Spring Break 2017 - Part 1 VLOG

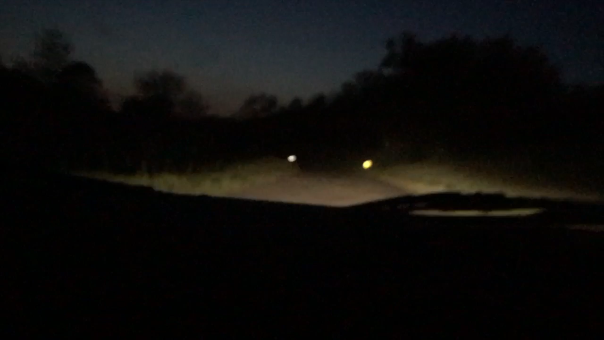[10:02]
It's pretty bumpy and it's not even, there's not even two lanes, there's just one and it's not even very paved, there's pobbles everywhere, it's an adventure,
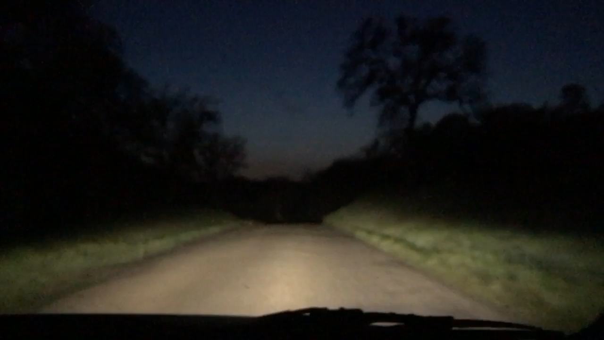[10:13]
I'm not sure where we are, whoa, this is a pearly paved road, out in the middle of nowhere,